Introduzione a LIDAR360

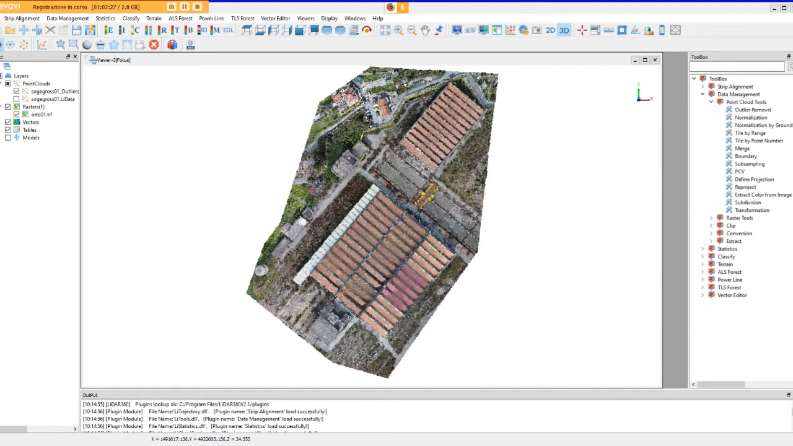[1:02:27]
sostanzialmente applicato e di conseguenza adesso non vado a diciamo lanciare il comando perché nel caso che vi sto presentando non è necessario il comando successivo la normalization è la
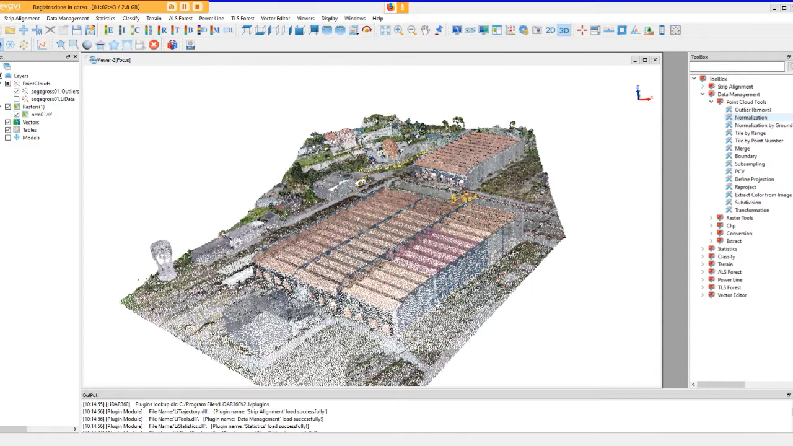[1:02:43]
normalizzazione della nuvola rispetto al terreno che possiamo decidere di lanciare ma a questo punto
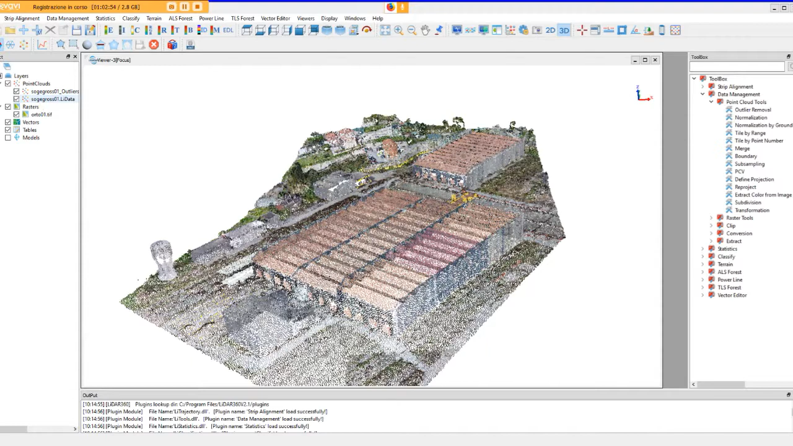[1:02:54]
non vi faccio più vedere il comando principale cioè la nuvola principale vi faccio vedere quella intera
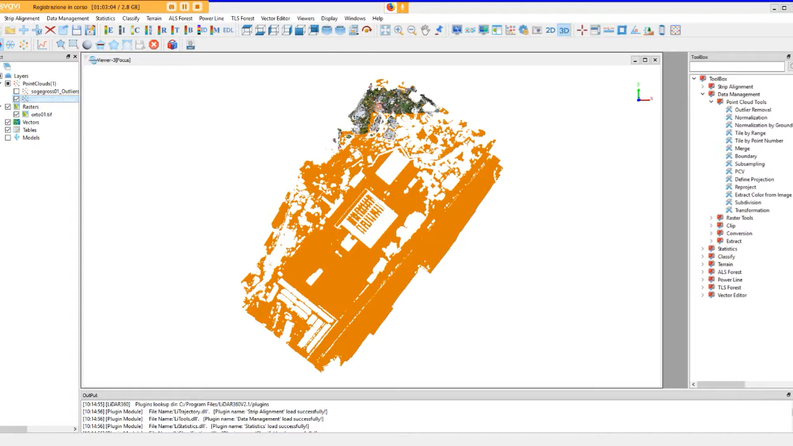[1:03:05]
noi sostanzialmente lanciando il comando normalization abbiamo da selezionare la nuvola di riferimento che risulta già comunque selezionata in automatico e dobbiamo andare a scegliere il tem di riferimento perché questo comando sostanzialmente riporta alla quota del
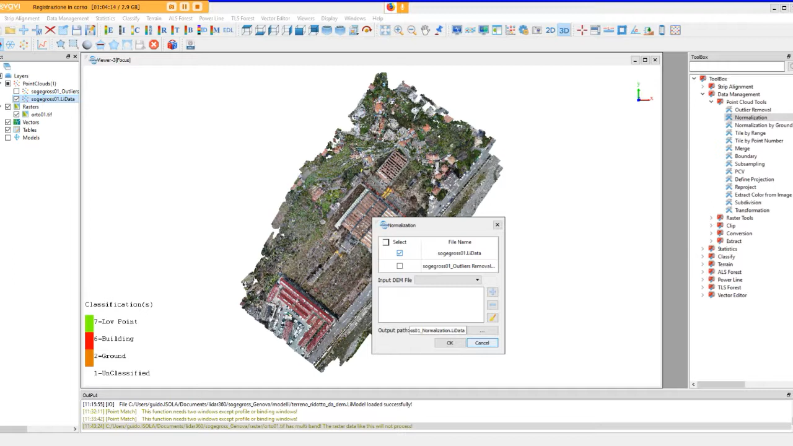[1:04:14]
a terreno al modulo operativo a terreno vedremo come si sviluppano attraverso passando dalle nuvole dei punti tutti i sottoelaborati di riferimento per diciamo la classificazione del terreno e quali sono in sostanza i diversi geotiff che è possibile elaborare partendo proprio dalla nuvole dei punti in sostanza questi qua sono i sottoelaborati che avremo modo di analizzare con il prossimo webinar
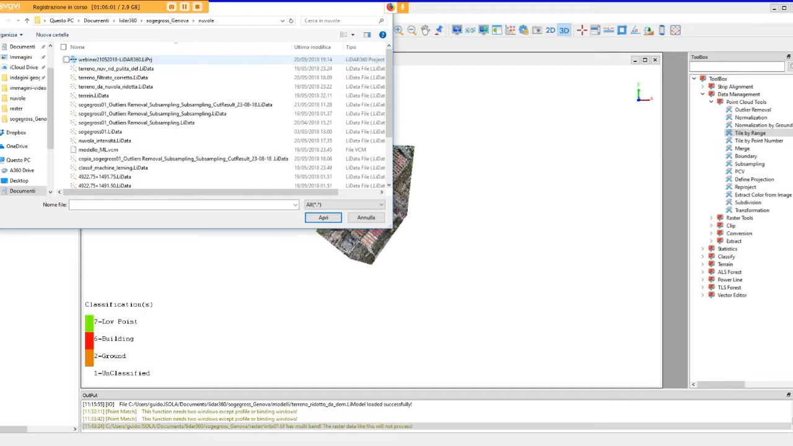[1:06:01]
qual è la funzione di questo comando in sostanza io vado a caricare adesso le nuvole sotto campionate che ho già realizzato e
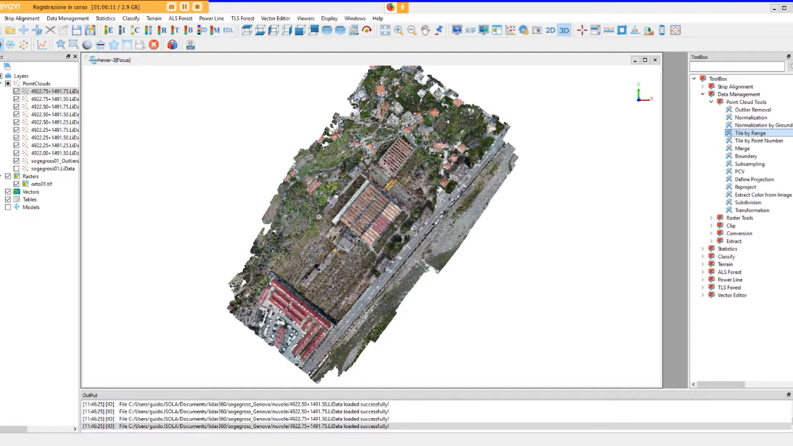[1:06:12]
sostanzialmente andando ad accendere o spegnere le singole unità vedete come la nuvola d'origine risulti comunque suddivisa in aree diciamo che hanno le caratteristiche di dimensionamento che abbiamo impartito all'inizio
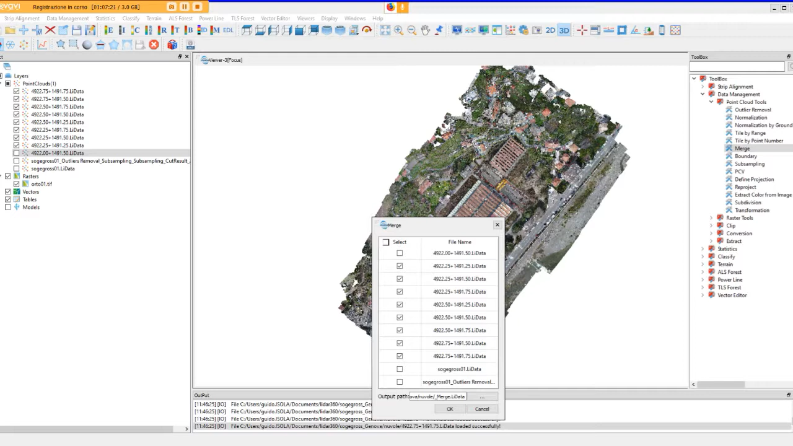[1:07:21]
e lanciando il comando merge lui seleziona già automaticamente le parti in cui risulta suddivisa la nuvola iniziale decidiamo la cartella all'interno del quale andare a salvare il nostro elaborato e diciamo lanciando il comando poi otteniamo l'unione di tutti i singoli pezzi
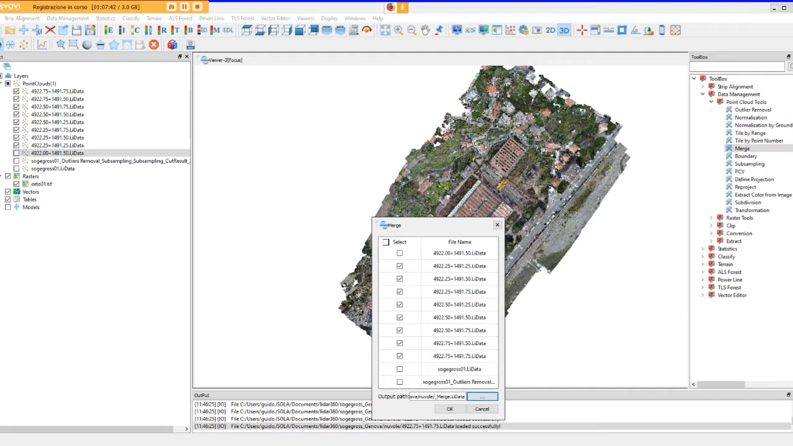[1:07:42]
ecco una cosa importante da dire è proprio questa andando a selezionare le nuvoli intanto vedete che abbiamo sostanzialmente la visualizzazione di quelli che sono gli octridi di riferimento della nuvola quindi i volumi che racchiudono le diverse parti però vi dicevo è importante sottolineare il
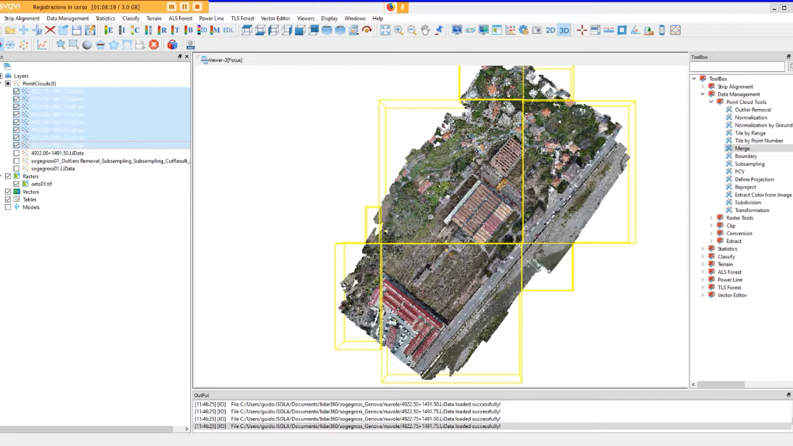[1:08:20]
fatto che noi non perdiamo mai nulla cioè laddove carichiamo e poi eliminiamo dal nostro progetto
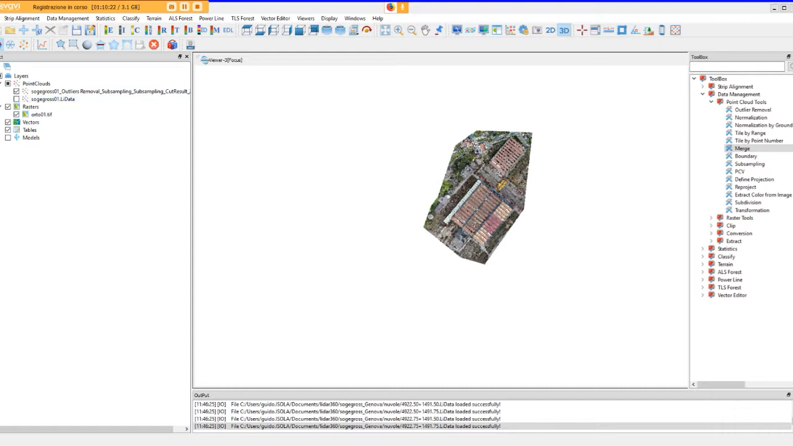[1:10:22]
ecco il comando boundary ci consente di andare a definire il contorno sia esterno della nostra nuvola ma anche i contorni di tutti quelli che sono gli elementi all'interno della nuvola che hanno diciamo caratteri peculiari diversi quindi andiamo a lanciare il comando si apre la nostra finestra di dialogo
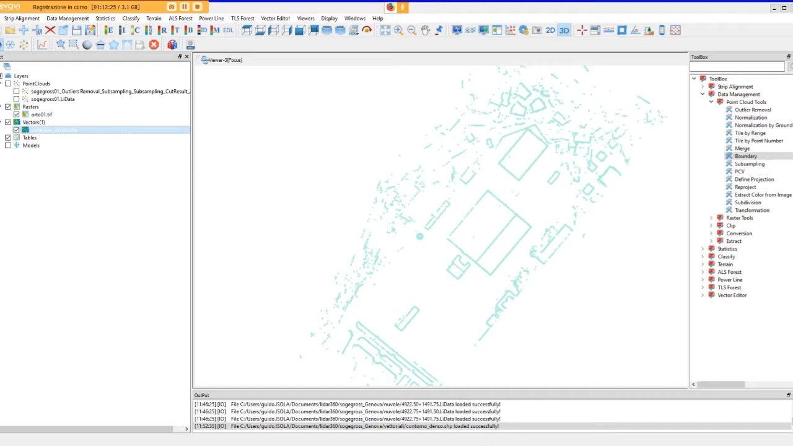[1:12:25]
i contorni qui fanno riferimento alla nuvola diciamo principale adesso cerchiamo di portarla in evidenza
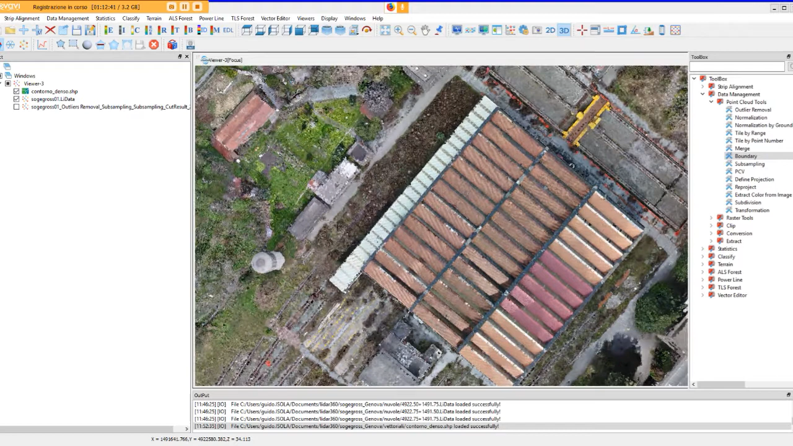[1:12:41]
qui in sostanza purtroppo leader 360 non ci consente di operare direttamente in trasparenza se non applicando
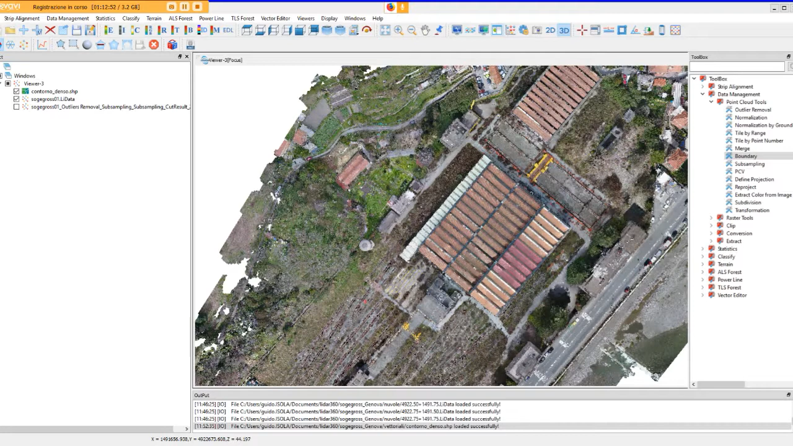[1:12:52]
il comando di sovrapposizione dei layer per cui noi abbiamo già visto che con il rolling screen sostanzialmente possiamo decidere quale dei due elementi portare in sovrapposizione e quindi rendere evidente shift che
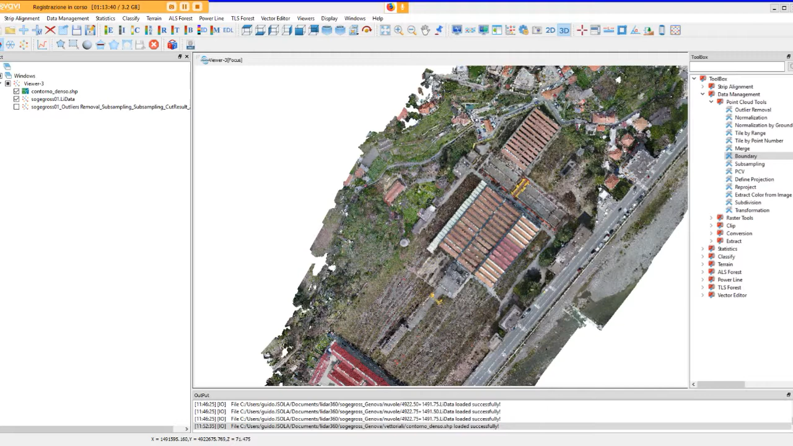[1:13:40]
ritorniamo un attimo indietro riselezioniamo questa volta di là
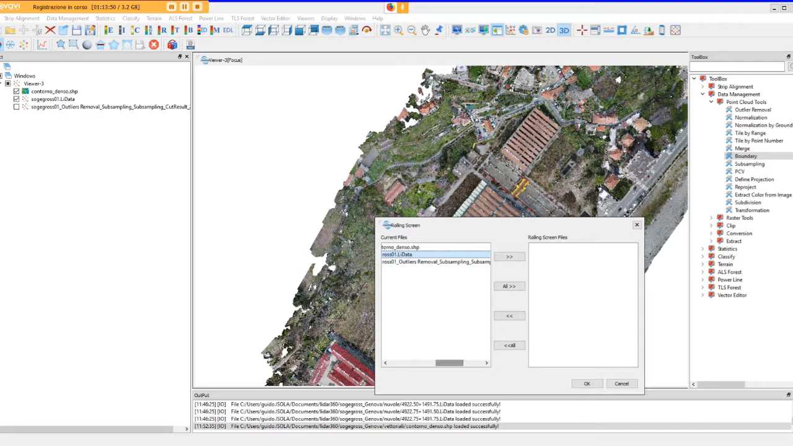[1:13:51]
la nuvola vera e propria riproviamo a vedere ecco finalmente è possibile osservare che il contorno non è solo relativo al perimetro esterno della nuvola ma viceversa riguarda i contorni di tutti gli edifici che sono stati rappresentati all'interno della nuvola
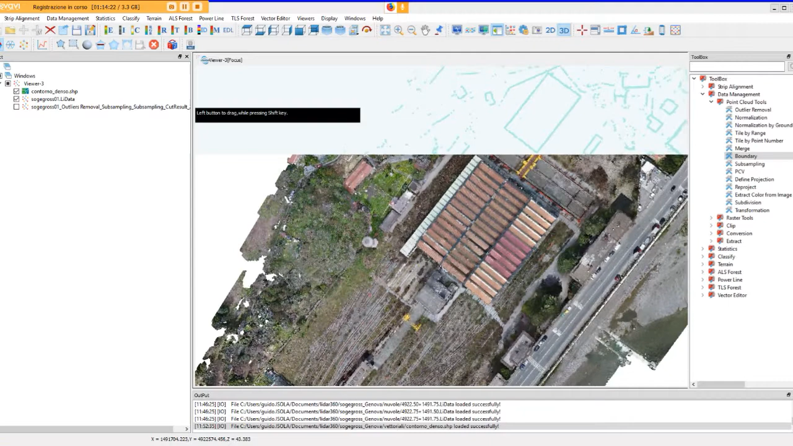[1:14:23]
vediamo una visione dall'alto ecco
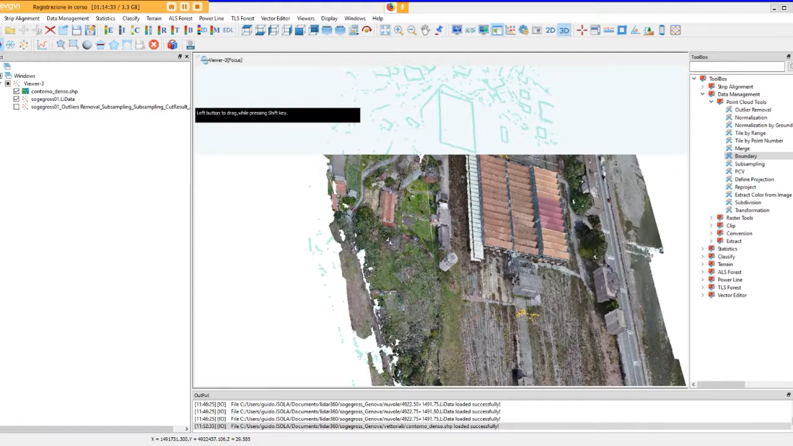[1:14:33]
noi abbiamo la possibilità di ruotare diciamo il nostro elaborato e attraverso il nostro piano di taglio andremo sostanzialmente a osservare la variazione tra la visualizzazione della nuvola e la visualizzazione dei contorni che stanno sotto quindi diciamo sarà
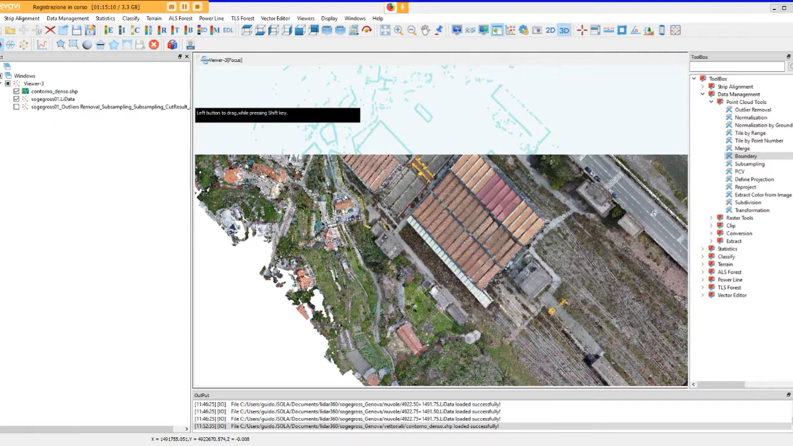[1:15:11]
possibile osservare ad esempio il contorno di questo edificio che viene rappresentato diciamo nell'elaborato vettoriale laddove